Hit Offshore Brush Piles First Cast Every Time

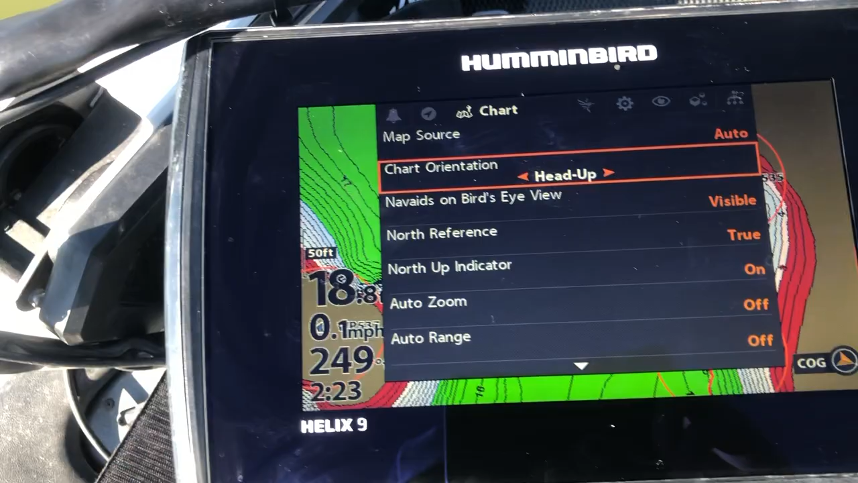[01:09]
On screen: speed 0.1 mph
Okay, so once we have it set to head up, we're going to go back up,
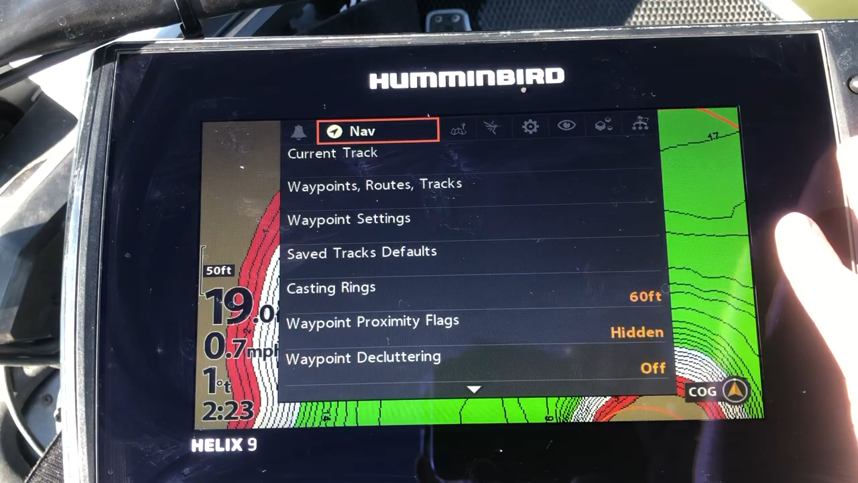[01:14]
and we're going to come back down, come over to navigation, and we're going to set our casting rings to 60 feet.
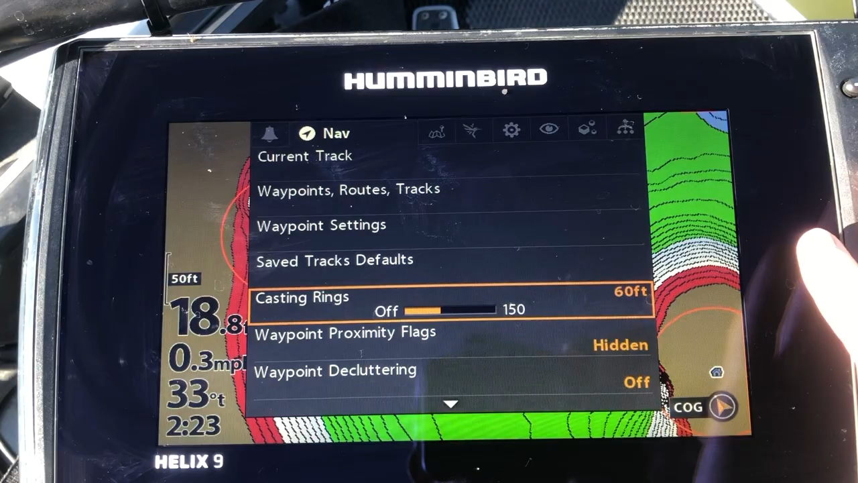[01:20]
Then keep scrolling down.
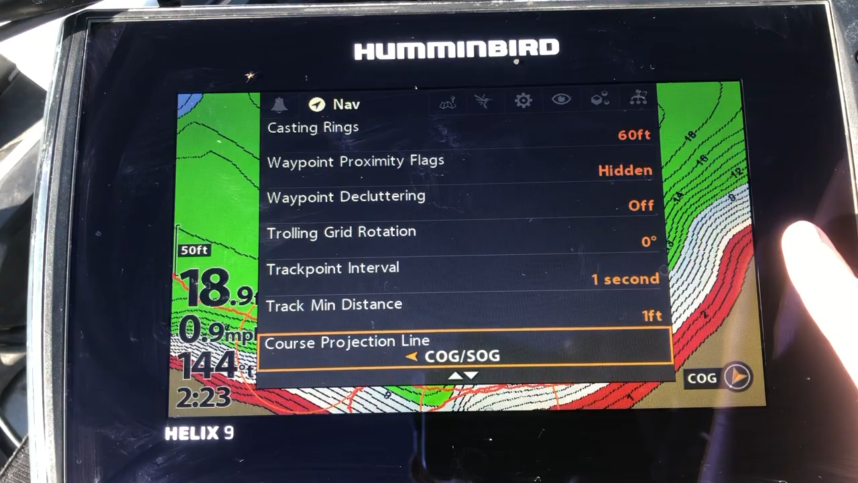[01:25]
Course projection line to COG or slash SOG.
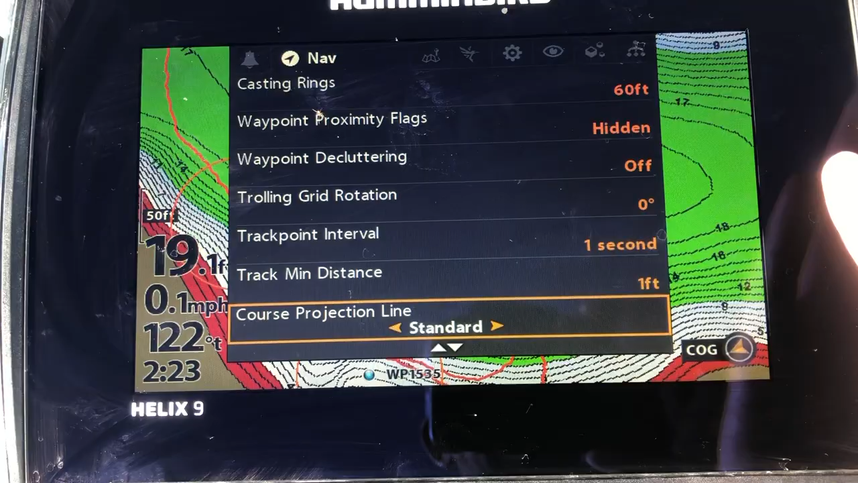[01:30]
On screen: speed 0.1 mph
It's probably going to be on standard or single vector. What this does is it gives a course projection line whenever you move forward.
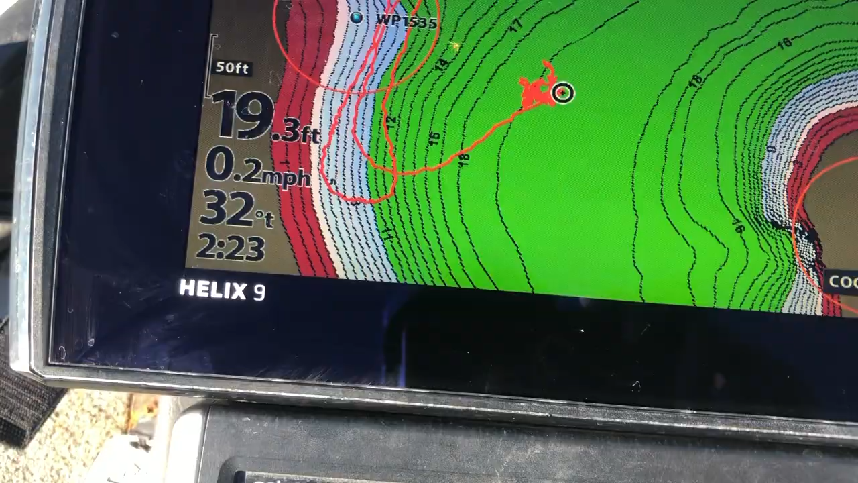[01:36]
On screen: depth 19.3 ft, speed 0.2 mph
Let's see if we do that real quick. Let's see if we can get it show up. That.
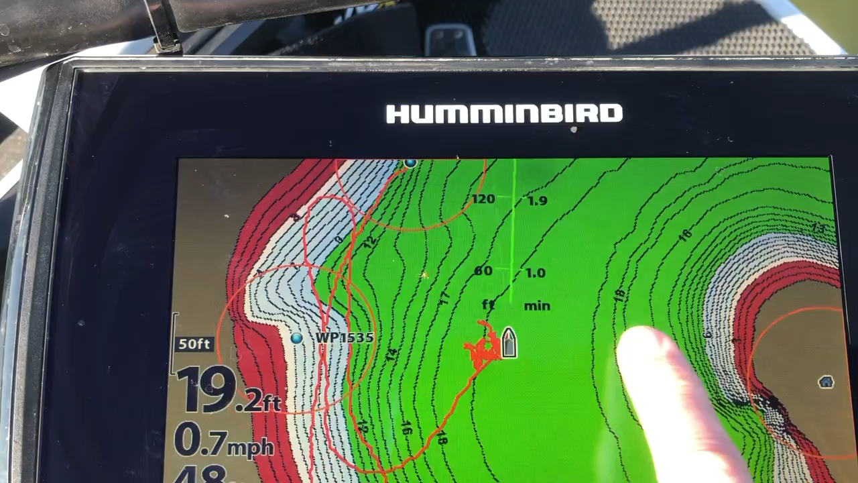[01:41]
On screen: depth 19.2 ft, speed 0.7 mph
It provides that little vector that comes off that showing you 60 feet, 120 feet.
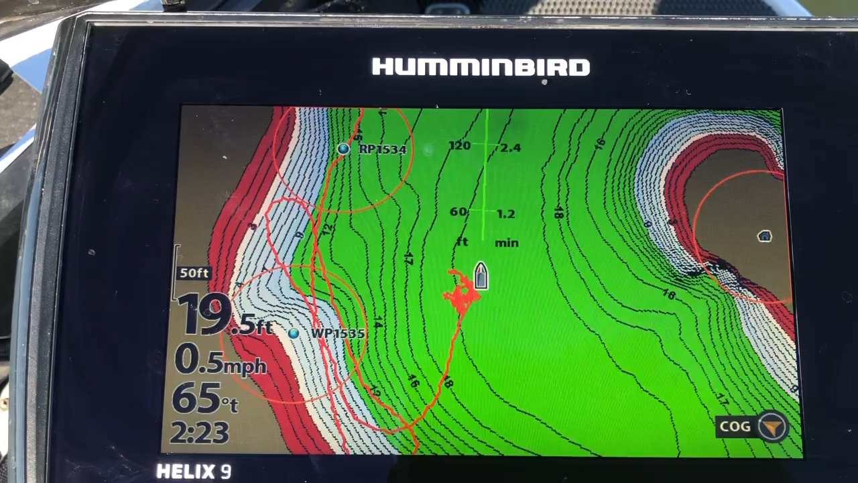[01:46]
On screen: depth 19.5 ft, speed 0.5 mph
And when we set up the waypoint, the casting rings, that's what these are here.
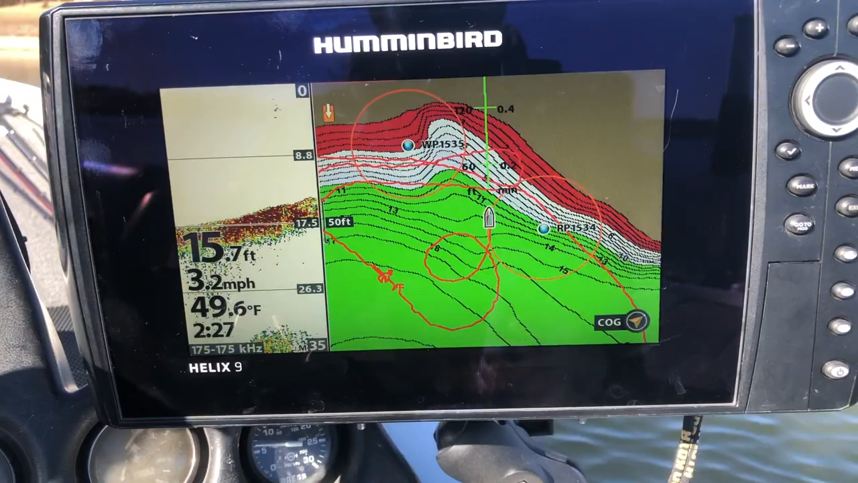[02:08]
On screen: depth 15.7 ft, water 49.6°F, speed 3.2 mph
All right, guys, we're coming up here on our waypoint. We're gonna try to just come across it straight, as straight of an angle as possible.
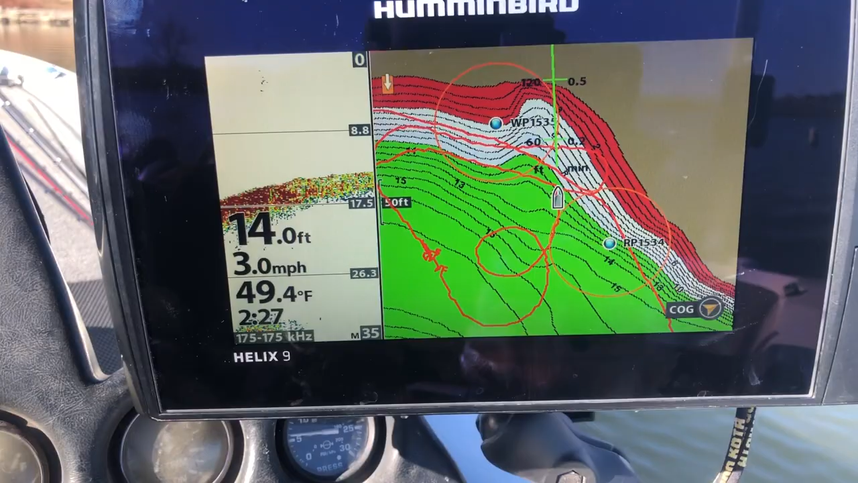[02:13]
On screen: depth 14.0 ft, water 49.4°F, speed 3.0 mph
I've already got this found. You didn't have to sit around and watch the boring part of me finding this stuff.
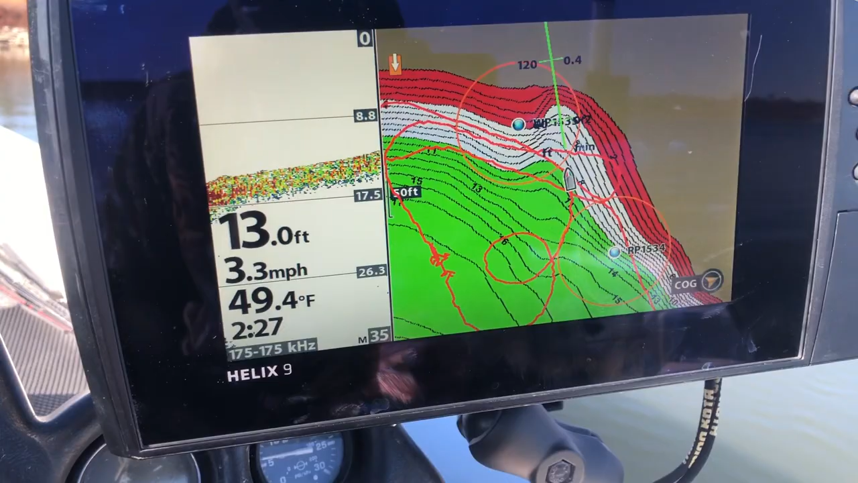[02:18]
On screen: depth 13.0 ft, water 49.4°F, speed 3.3 mph
So
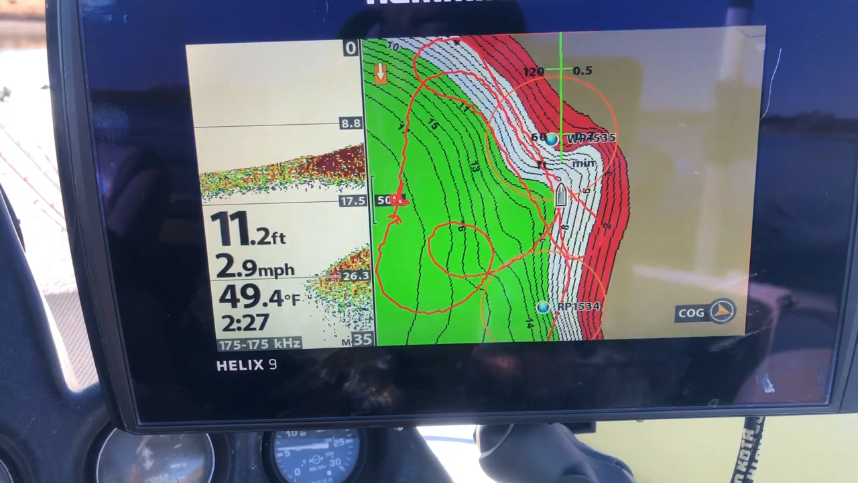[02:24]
On screen: depth 11.2 ft, water 49.4°F, speed 2.9 mph
cruising across, hit it from the side a little bit so we can see it on side imaging.
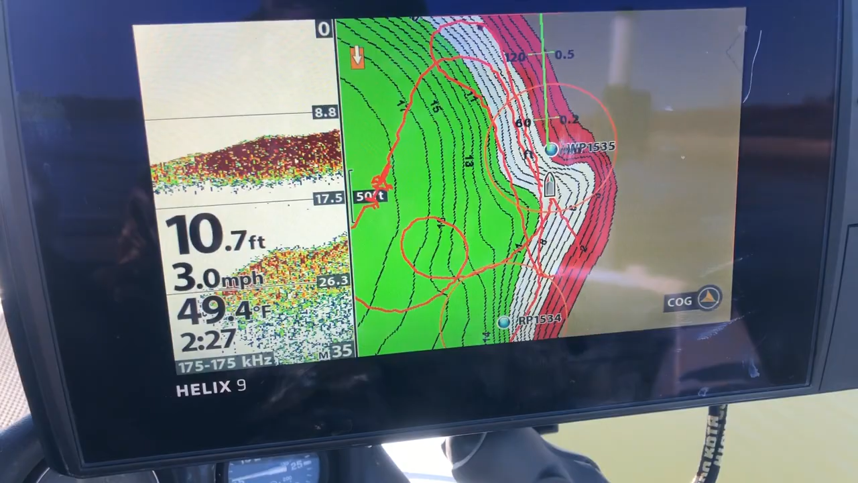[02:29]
On screen: depth 10.7 ft, water 49.4°F, speed 3.0 mph
It's gonna be fairly close to us, but hit it on side.
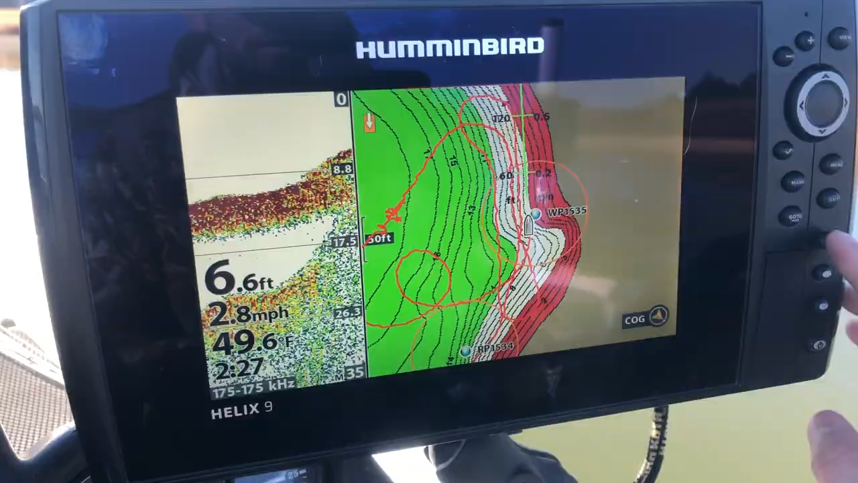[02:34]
On screen: depth 6.6 ft, water 49.6°F, speed 2.8 mph
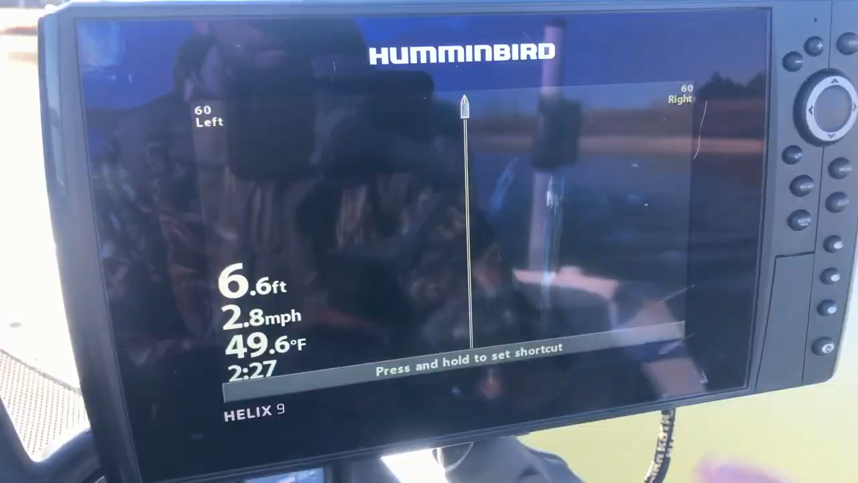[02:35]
On screen: depth 6.6 ft, water 49.6°F, speed 2.8 mph
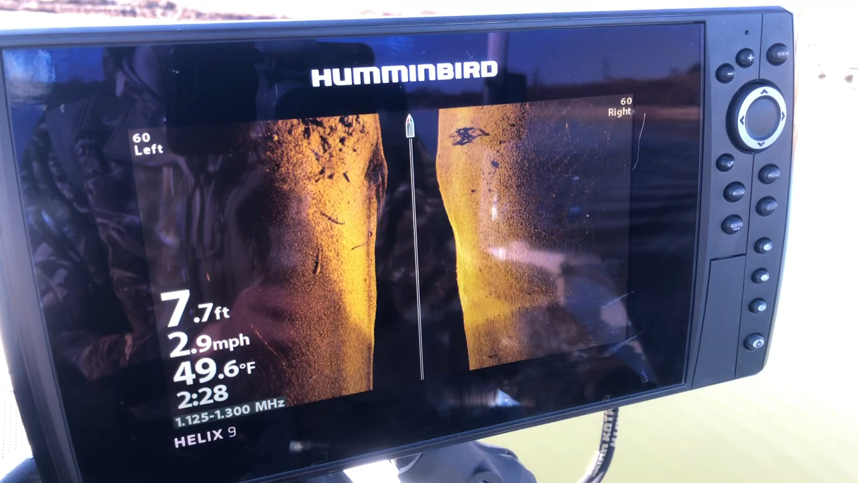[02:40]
On screen: depth 7.7 ft, water 49.6°F, speed 2.9 mph
There it is, right there. So take the boat out of gear, cursor over to it,
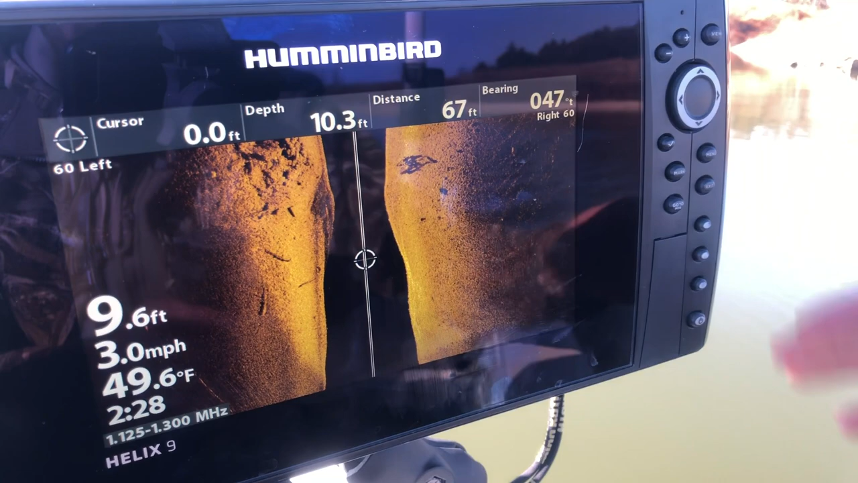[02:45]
On screen: water 49.6°F, speed 3.0 mph
put a dot on it.
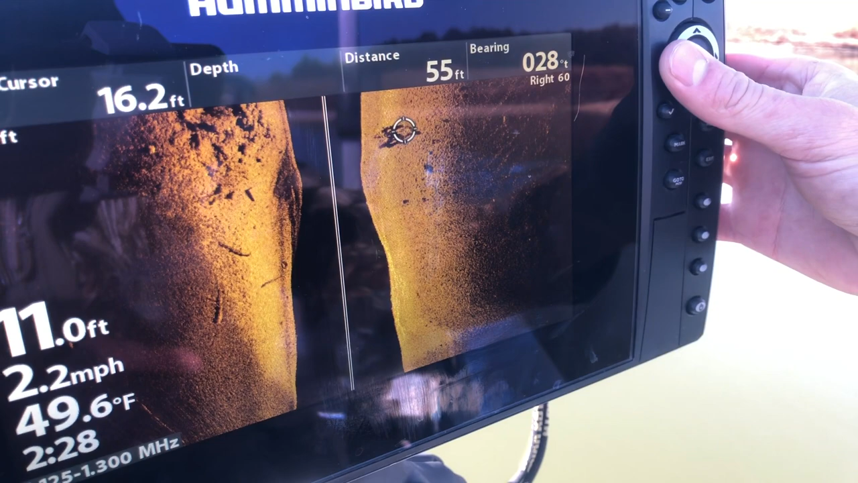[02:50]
On screen: depth 11.0 ft, water 49.6°F, speed 2.2 mph
Make it bigger.